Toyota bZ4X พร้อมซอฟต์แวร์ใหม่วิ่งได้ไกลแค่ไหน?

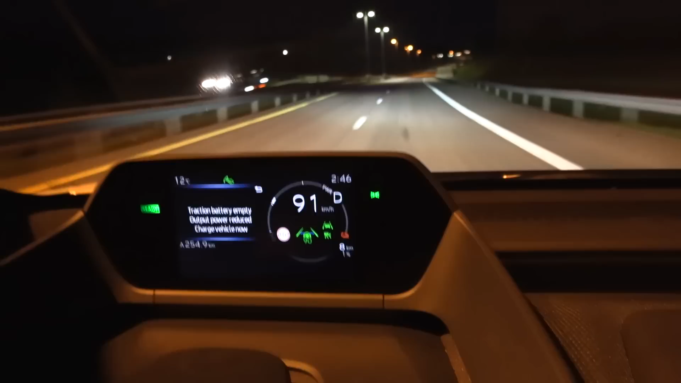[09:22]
1% ผมก็เคยเห็นนะว่ามันเป็นอย่างงี้นะกับคันนี้อ่ะคือตอนแรกถ้าเรามีแบบเกิน 50% มันก็ดู
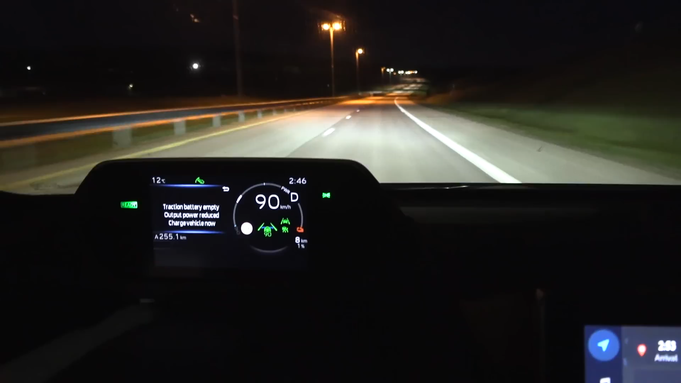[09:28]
เหมือนกับว่าเรามีไฟฟ้าพอแต่ว่าตอนใกล้ถึง0แล้วมันจะตกเร็วขึ้นก
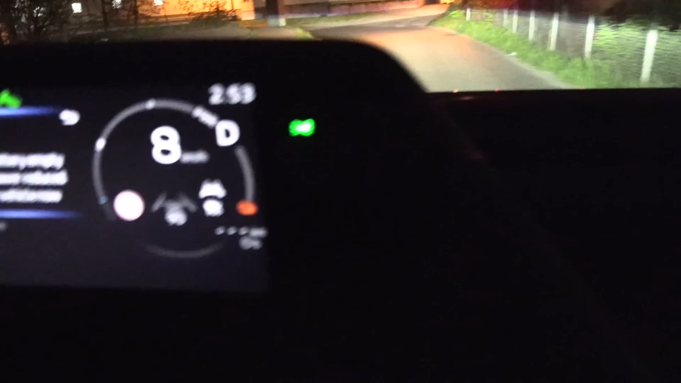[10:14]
0% 0กิโลเมตรฮะนี่บอกเฮ้ยต้องไปทางไหนอ่ะต้องโอ้โหเดี๋ยวต้องเฮ้ยยูเทิร์นที่นี